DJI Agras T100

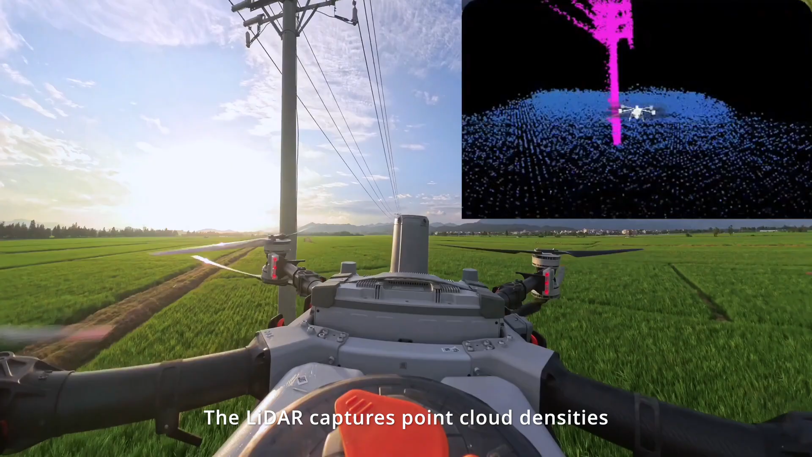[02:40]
densities of up to 300,000 points per second for detailed obstacle mapping
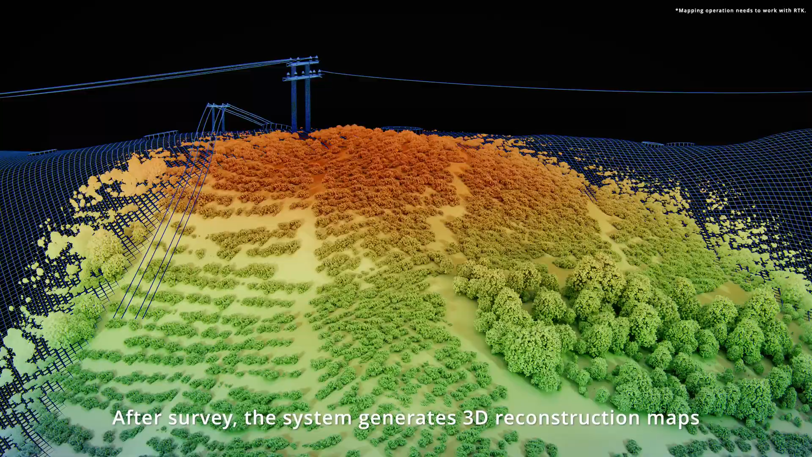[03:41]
survey the system generates 3d construction maps with 80% improved wire detection
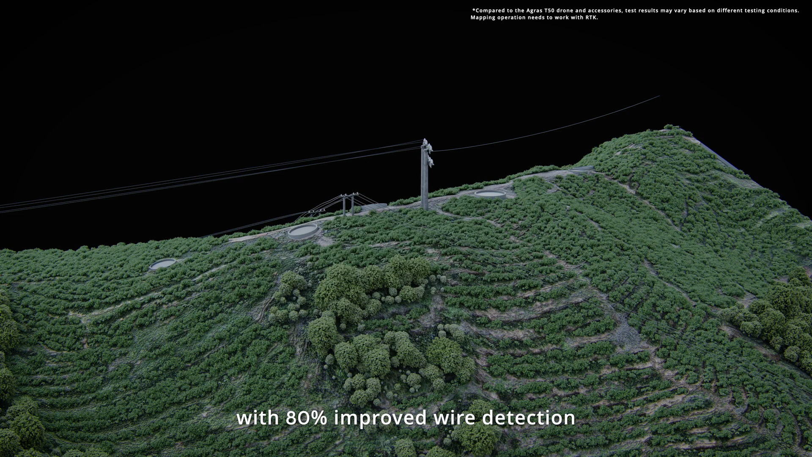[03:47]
ensuring the most precise route planning for your next operation to